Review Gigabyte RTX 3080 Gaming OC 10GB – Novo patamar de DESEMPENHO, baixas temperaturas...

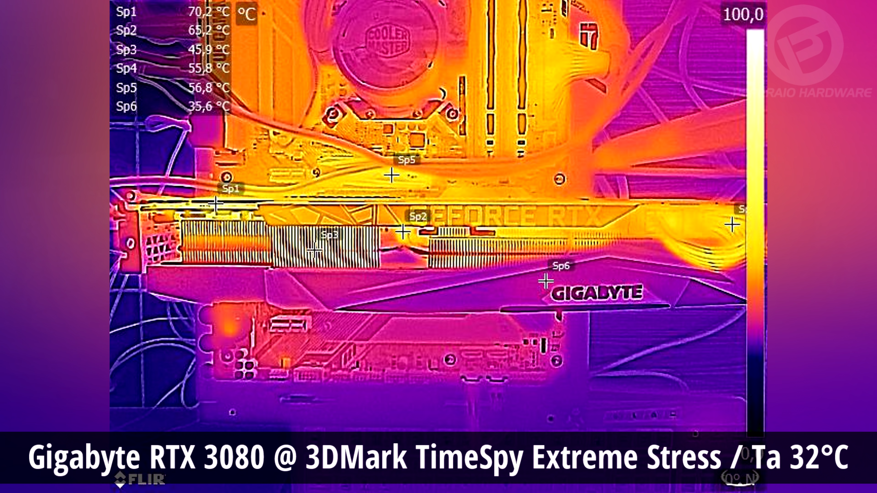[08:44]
pico de 70 graus na região do VRM na lateral e entre 57 e 71 na parte de trás.